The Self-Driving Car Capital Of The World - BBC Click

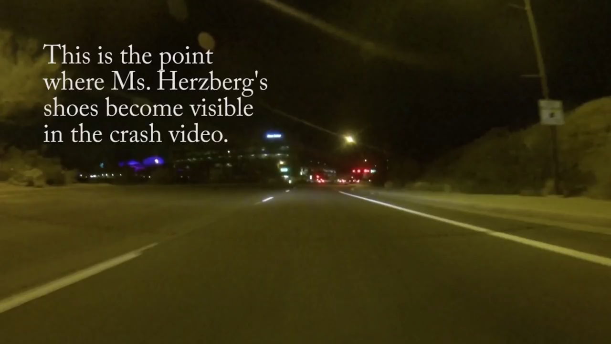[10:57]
This drive-through at night follows the same route as the Uber vehicle.
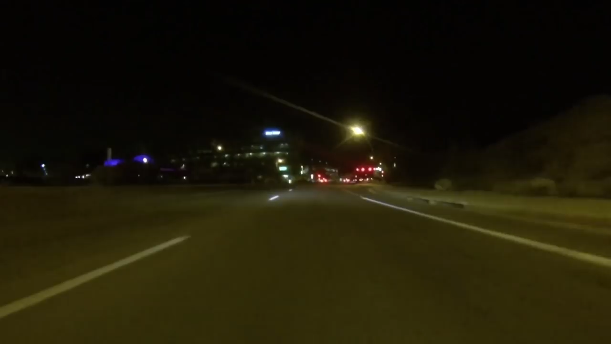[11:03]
It shows that the street lighting makes the road clearly visible far into the distance. The New York Times reported that Uber were not living up to expectations before the crash.